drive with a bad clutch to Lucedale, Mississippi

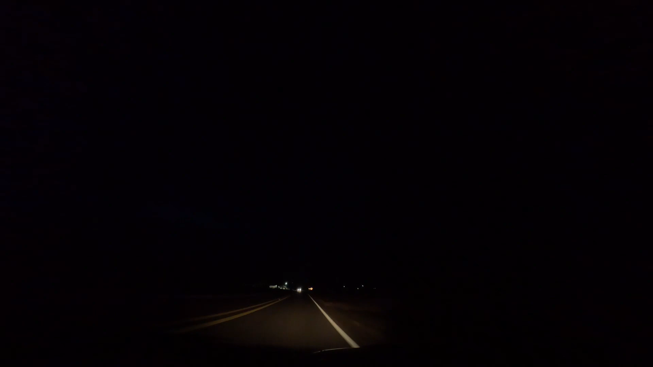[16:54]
Okay, this car has significantly lost power and I'm getting onto a highway. I let the car rev accidentally when I was doing cruise control. Is that a mechanic shop? Ooh, this is gonna be scary.
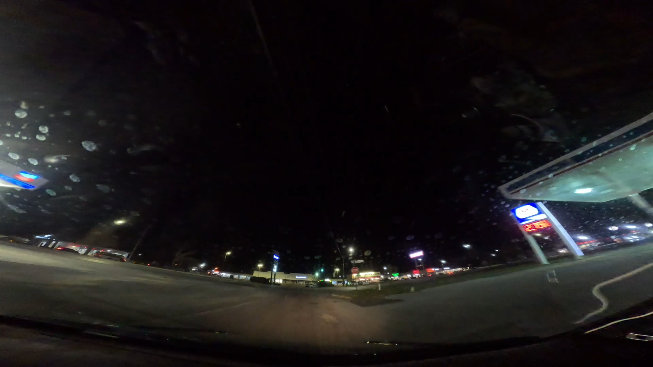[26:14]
Oh, I don't see any Walmart. A half of a mile for a left. So it's down. Okay, I see a sign. Walmart's not my salvation, but it's somewhere to try to collect myself
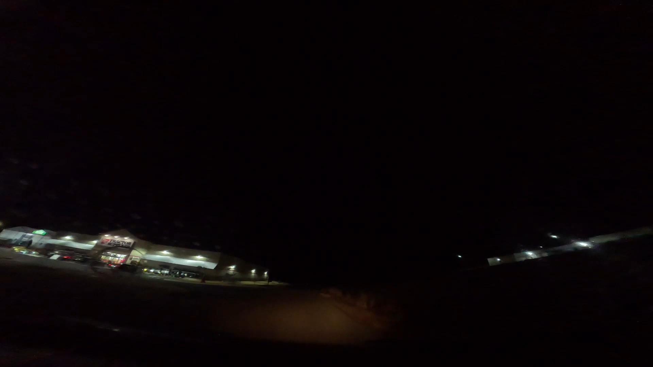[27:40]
It doesn't look like they're connected. Oh my God, I can't connect to Walmart.
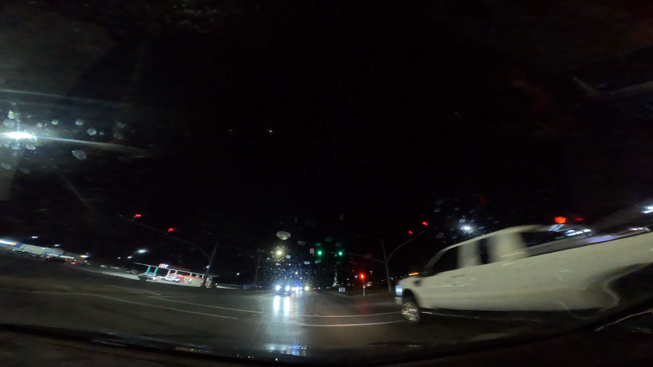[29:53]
This has been just incredibly stressful. I don't think I can make it. With a car like this? I don't think I can make it with that guy. I don't have the power. I gotta give him some time. Oh, are they gonna go straight? Okay.
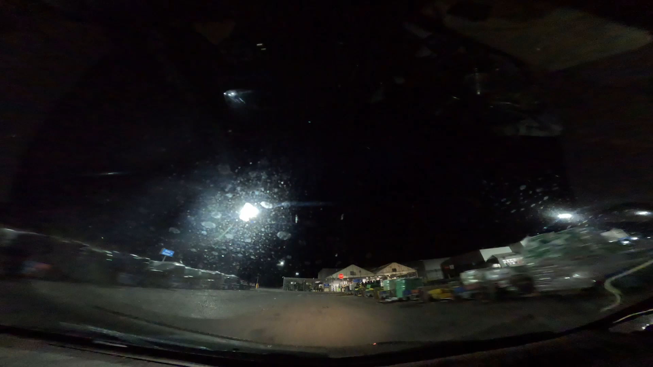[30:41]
Okay, well, I'm in the parking lot, but they might force me to move around.
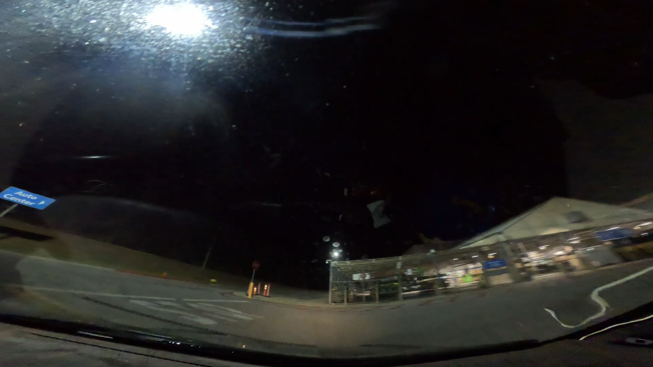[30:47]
Is there parking around here? Sort of. Oh, yeah.